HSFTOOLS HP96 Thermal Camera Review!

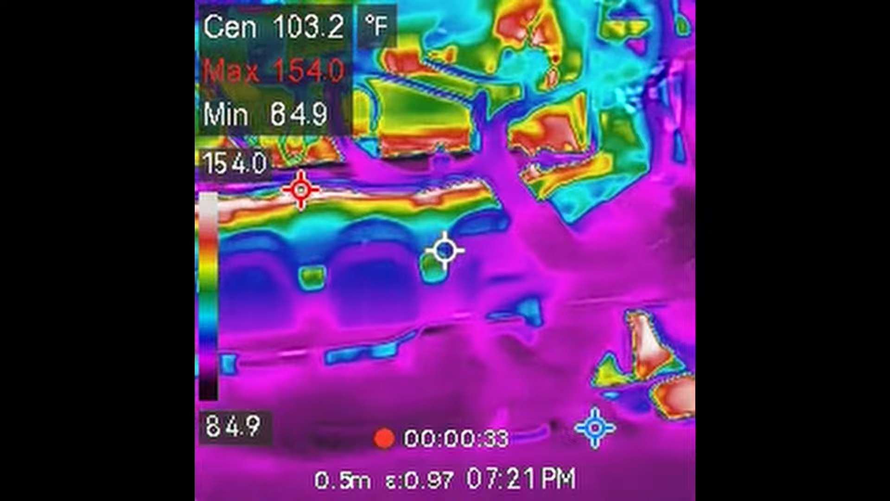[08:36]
than the rest of the engine
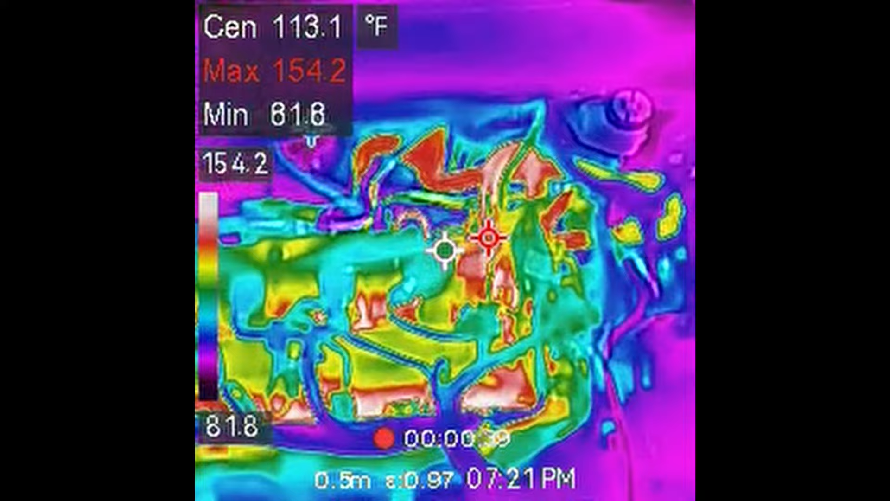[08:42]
On screen: spot 113.1°F
some of the exhaust components lots of coolant line there
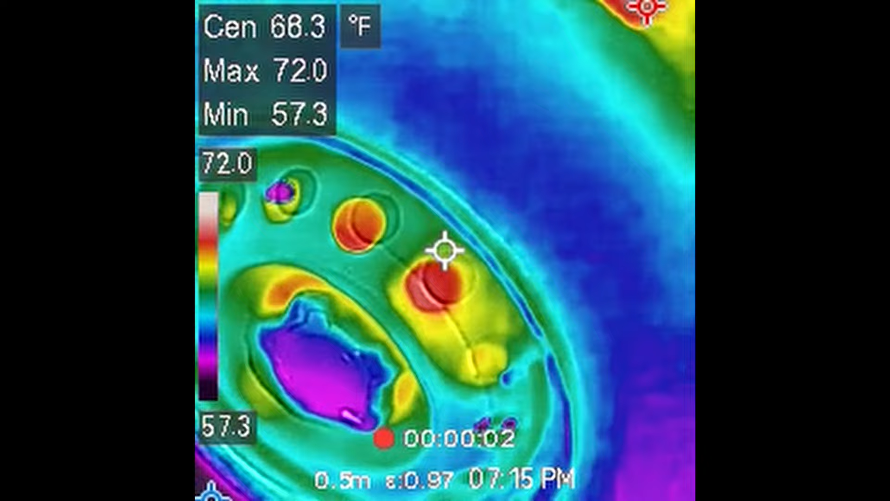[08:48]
On screen: max 72.0°F, min 57.3°F
and here's the front wheel and you can see the heat coming from the brakes
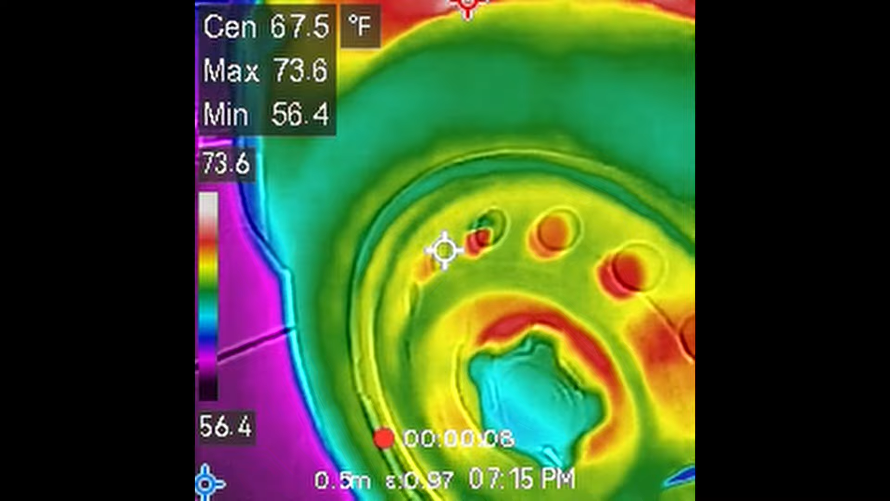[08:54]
On screen: max 73.6°F, min 56.4°F
behind the metal wheel there you can see all of the braking components
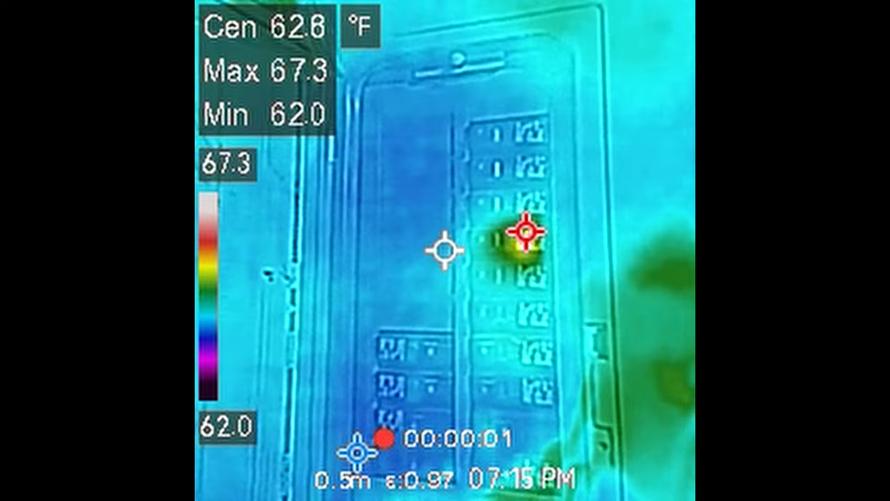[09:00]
On screen: max 67.3°F, min 62.0°F
and here's my electrical panel you can see there's not much going on except for the one
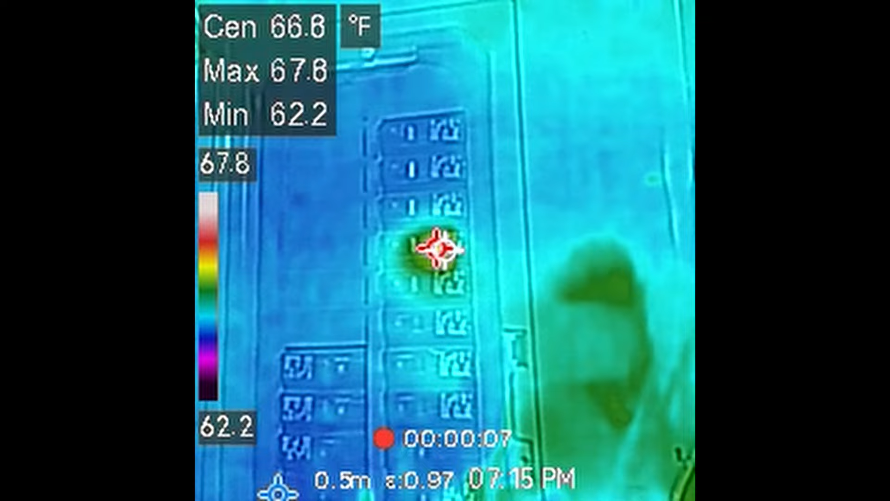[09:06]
On screen: max 67.8°F, min 62.2°F
circuit right there and that is what is feeding all of the power to the lights in the building but everything else looks
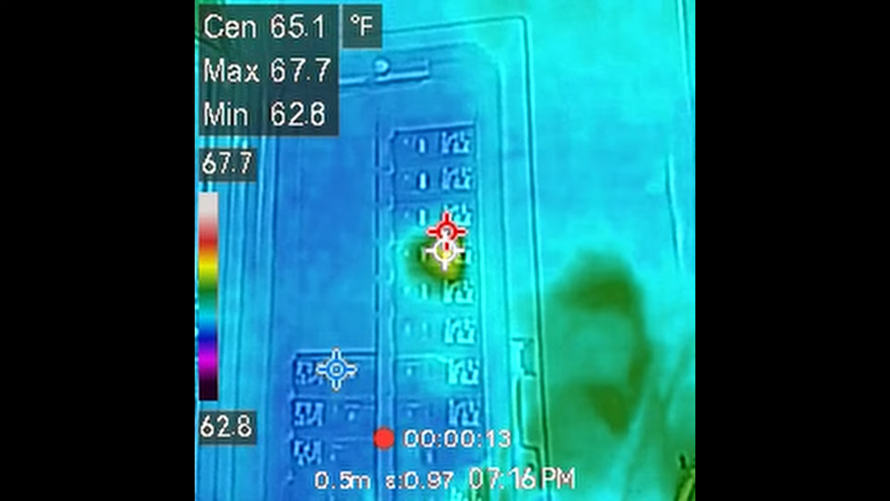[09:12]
On screen: spot 65.1°F, max 67.7°F, min 62.8°F
cool and quiet and this is an electrical box here you can see what it looks like and then when we look at the thermal imaging you can get an idea where the hot spot is there should be a little transformer inside of here so that's where the heat is coming from
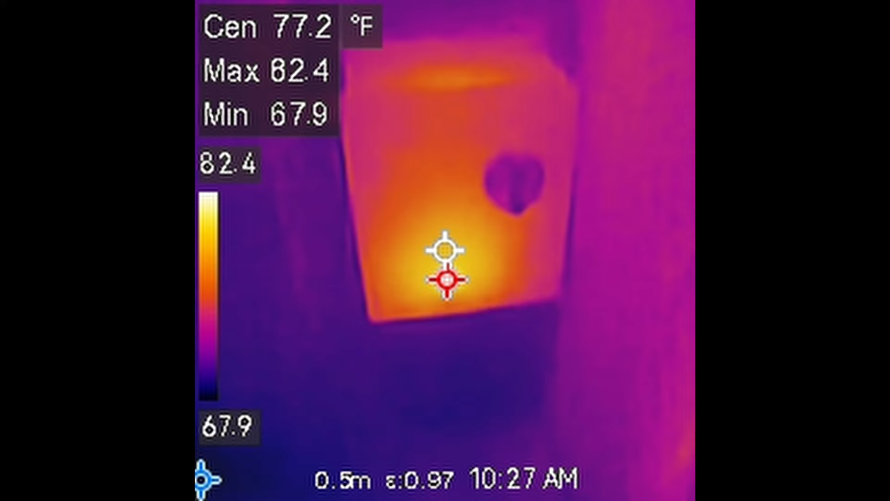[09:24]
and i use the built-in camera to get a picture of my test system which we'll look at here with the thermal camera next
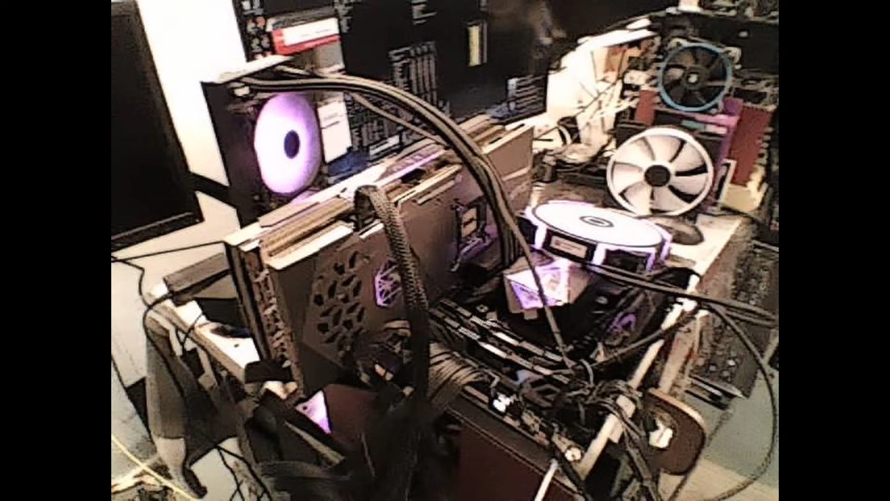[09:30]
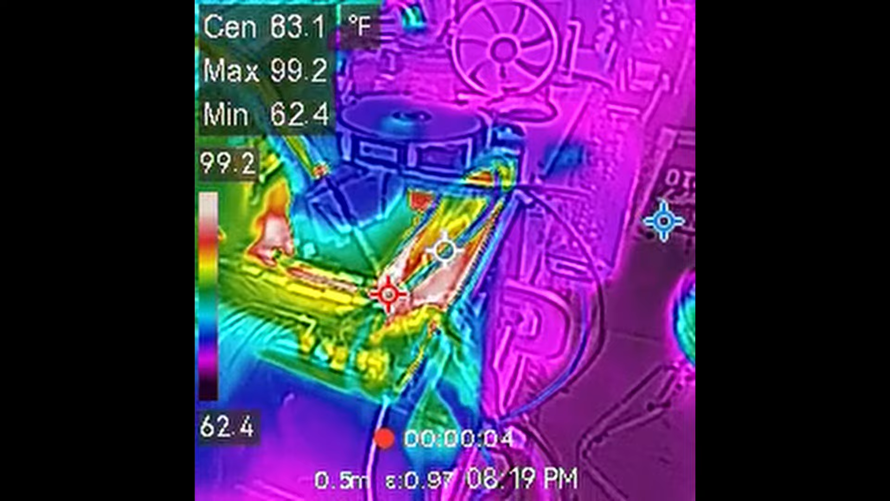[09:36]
On screen: max 99.2°F, min 62.4°F
so here is the motherboard we can see some of the warmer areas you can see the vrm is a little bit warm
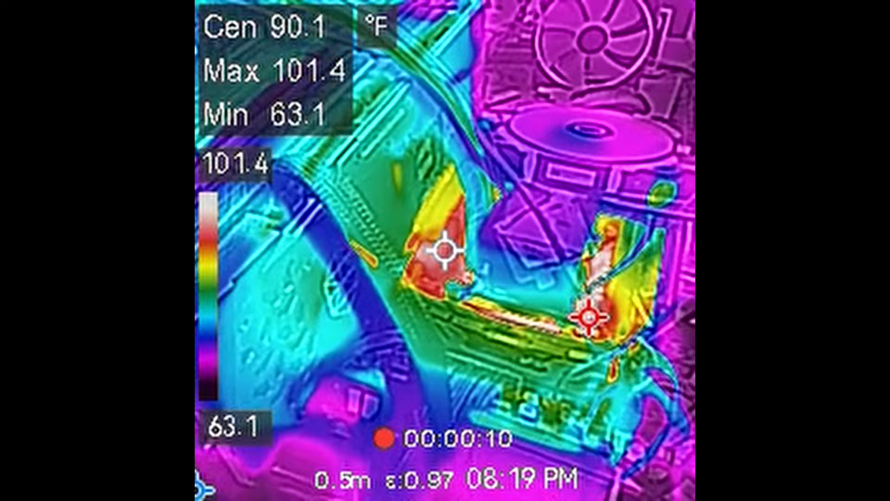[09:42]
On screen: spot 90.1°F
there's the coolant pump right in the middle and when we look at the radiator you can definitely
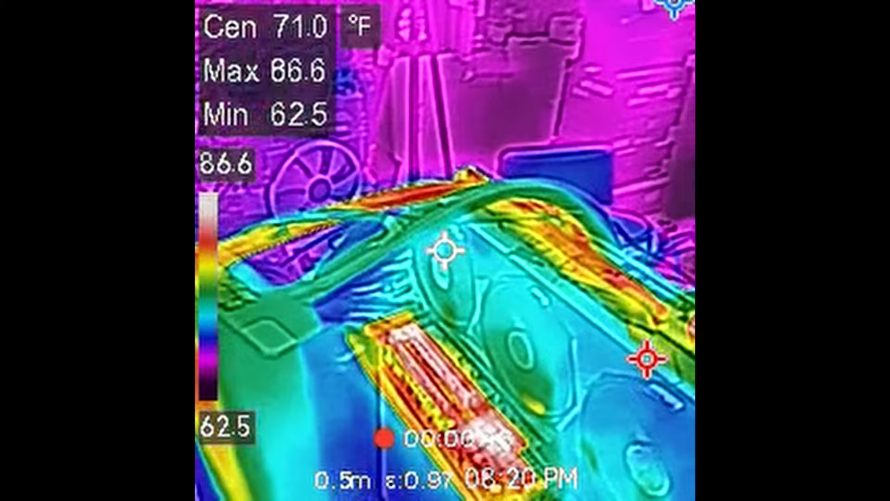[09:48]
On screen: spot 71.0°F
see which side of the hot so the heat is coming in on the left it's about 83
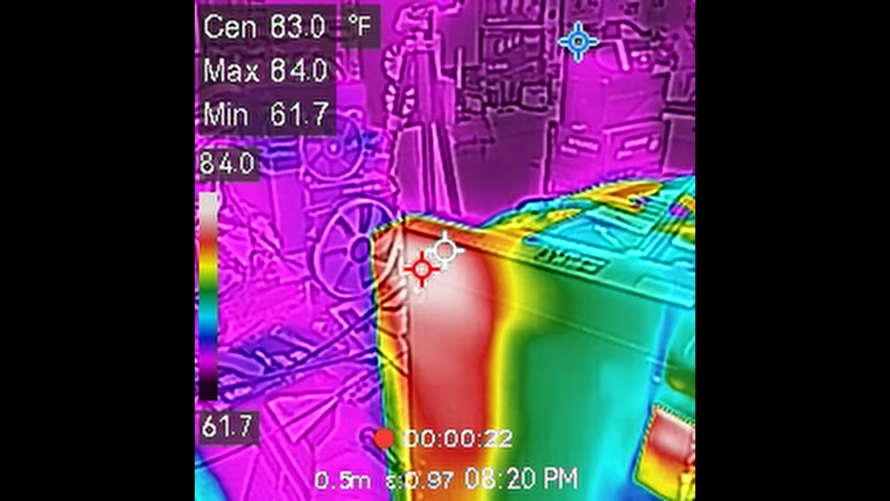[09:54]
On screen: max 84.0°F, min 61.7°F
82 83 degrees and as we travel down the coolant starts
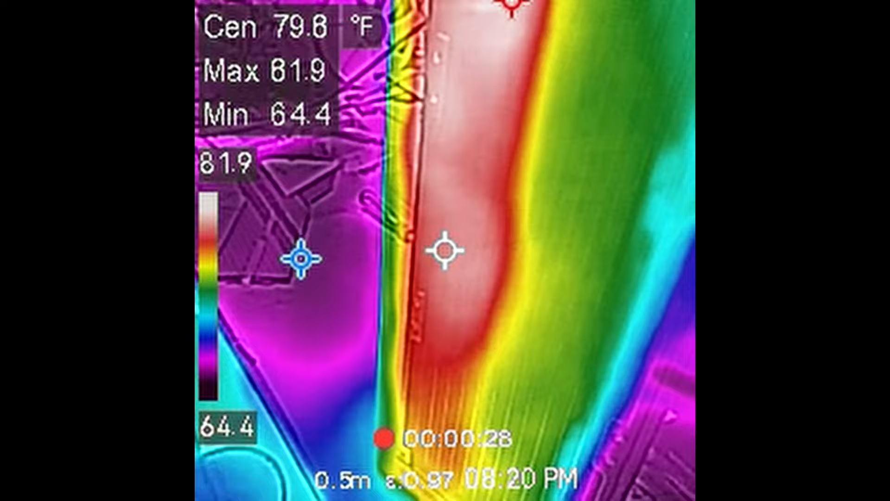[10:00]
On screen: max 81.9°F, min 64.4°F
to lose temperature and then it makes a u-turn at the bottom of the radiator and starts to go
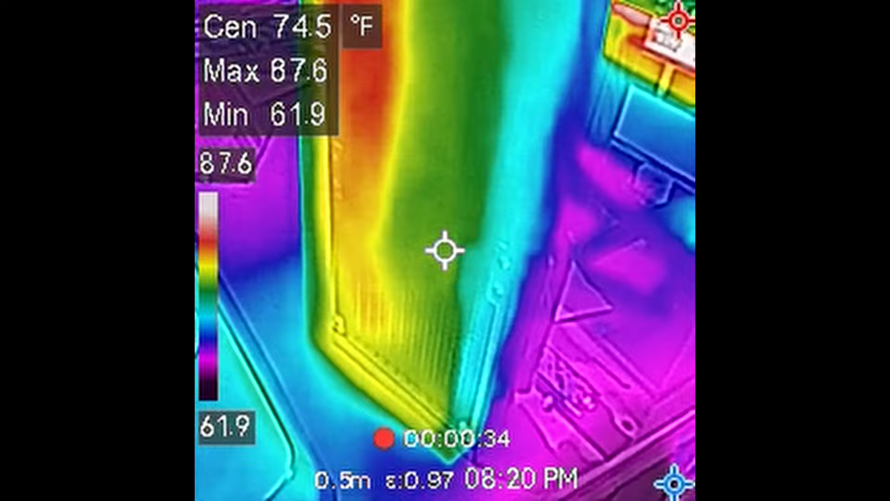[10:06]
On screen: spot 74.5°F
up continuing to lose a little bit of temperature by the time we get to the top
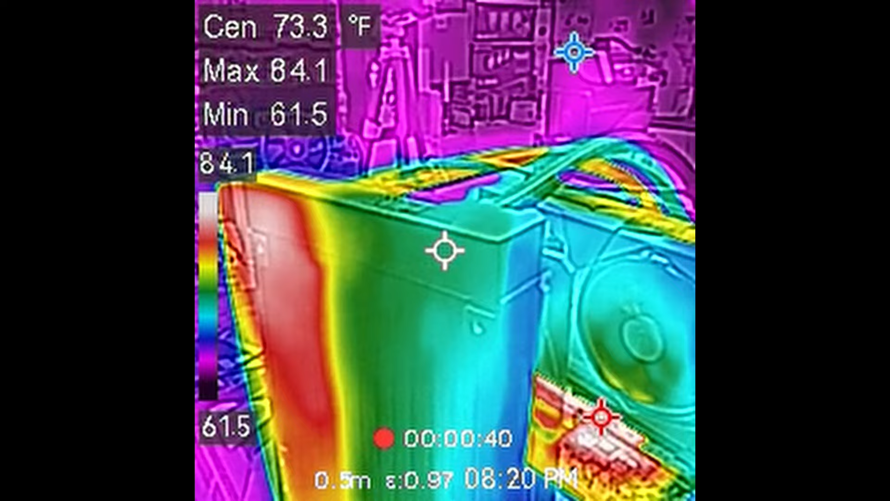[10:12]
On screen: spot 73.3°F, max 84.1°F, min 61.5°F, scale top 84.1°F, scale bottom 61.5°F
it's considerably cooler approximately 10 degrees from where it went in and
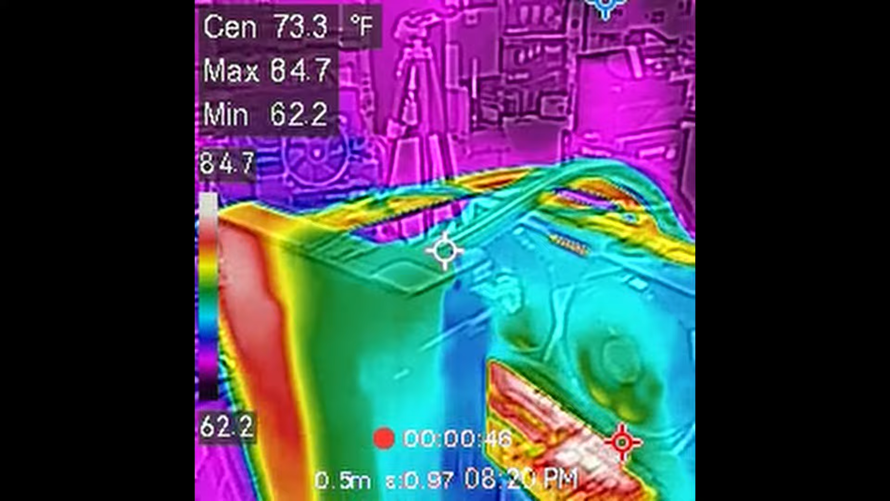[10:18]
then it goes back to the pump
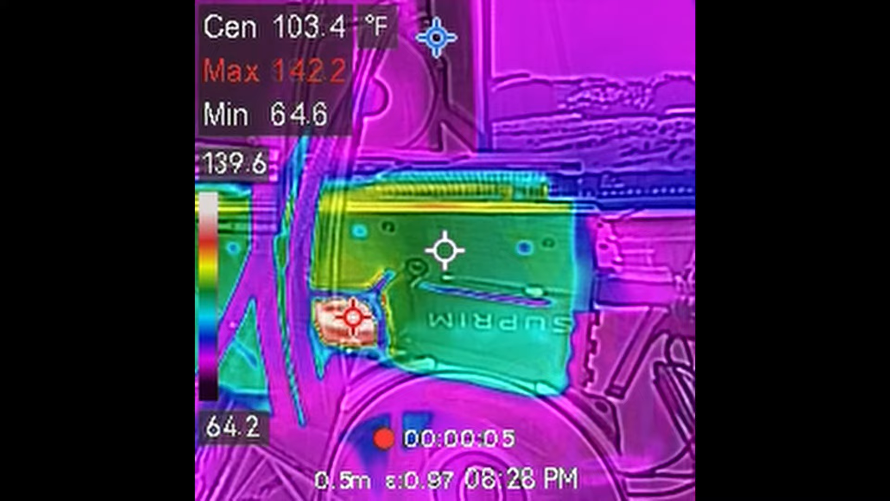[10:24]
On screen: spot 103.4°F, max 142.2°F, min 64.6°F, scale top 139.6°F, scale bottom 64.2°F
right now we'll look at the graphics card it is under a stress test so you can see it's a little warm there that's the back of
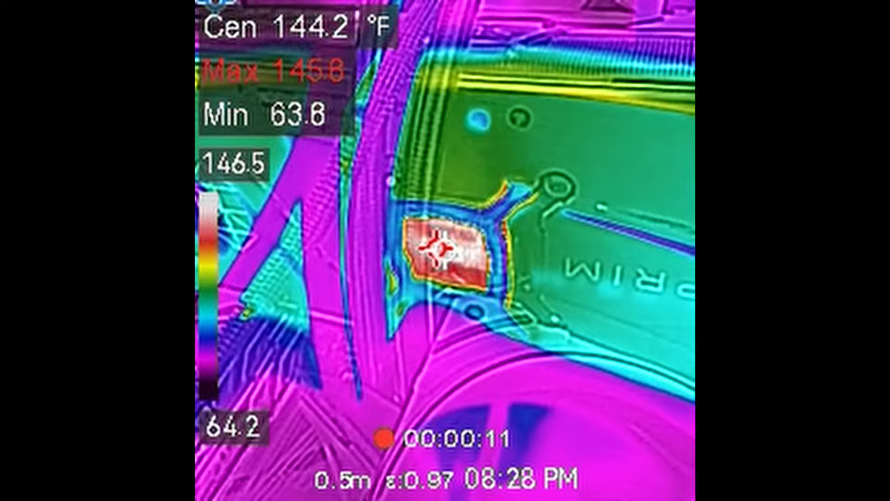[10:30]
On screen: spot 144.2°F
where the processor is so close to 150 degrees fahrenheit there's the heat sink on